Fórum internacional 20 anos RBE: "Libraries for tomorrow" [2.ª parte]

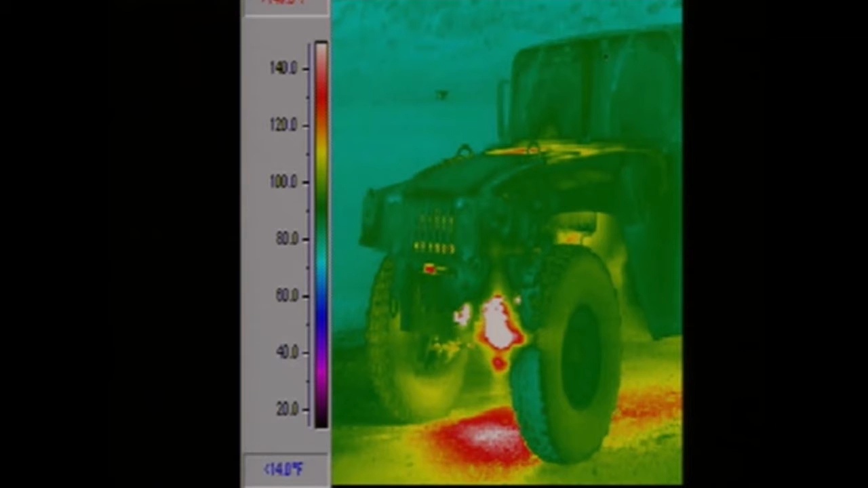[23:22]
analysis that goes down to the level of the DNA or that goes beyond the visual spectrum, like heat analysis here, which is also used for humans in tomography, and visual analysis that can't be explained any other way.